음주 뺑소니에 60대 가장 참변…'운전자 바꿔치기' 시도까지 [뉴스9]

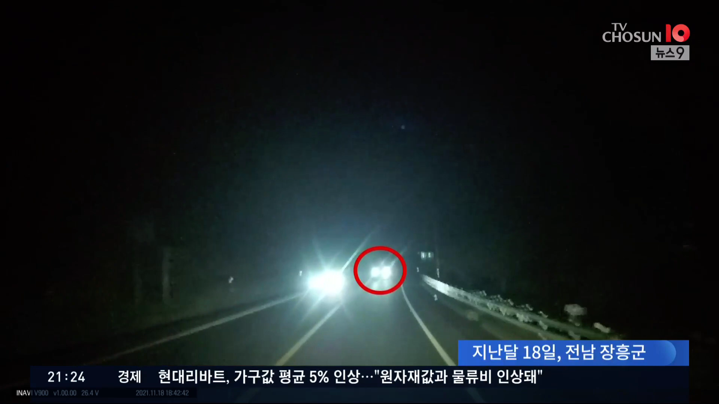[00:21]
1톤 트럭이 중앙선을 넘어 마주오던 트럭을 받고 달아납니다. 피해 운전자가 차에서 내려 부서진 트럭을 살피는데 7분 뒤쯤 되돌아온 트럭이 운전자를 치고 또다시 달아납니다.